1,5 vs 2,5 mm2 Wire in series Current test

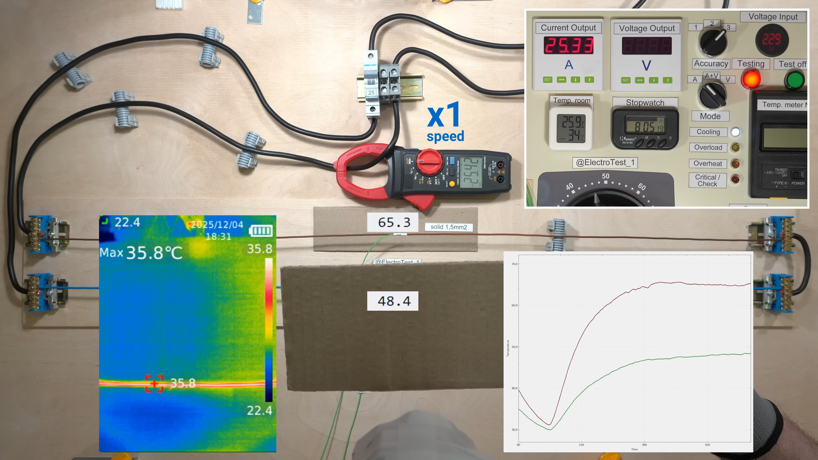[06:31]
On screen: max 35.8°C
Both wires are heating up, but the temperature of the 1.5 mm2 wire is already close to 70 degrees.
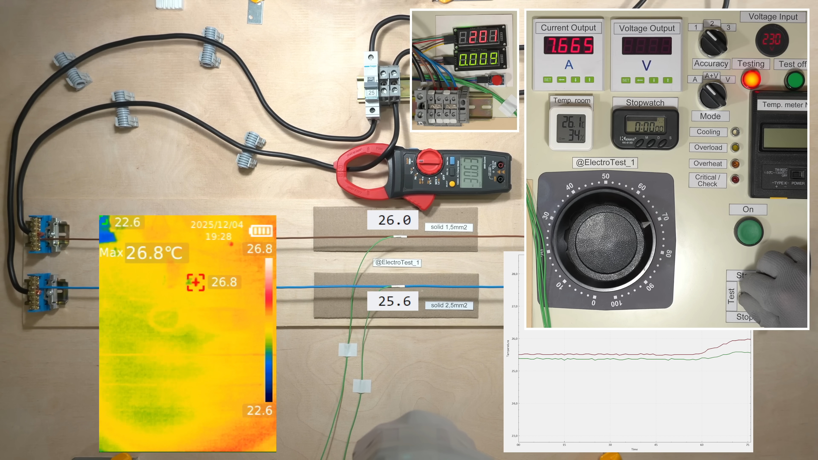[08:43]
On screen: max 26.8°C
If a high current is interrupted instantly, the heating is minimal, about 1 degree.
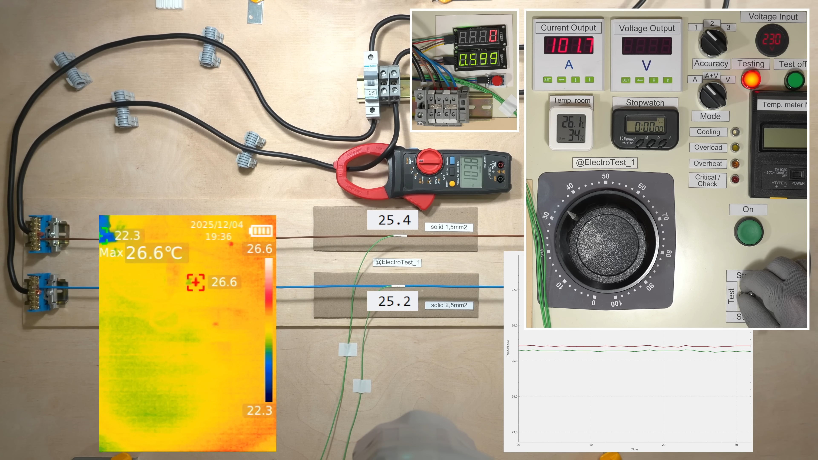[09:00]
On screen: max 26.6°C
After 4 seconds, at 100 amps, the 1.5 mm2 wire reached 53 degree Celsius.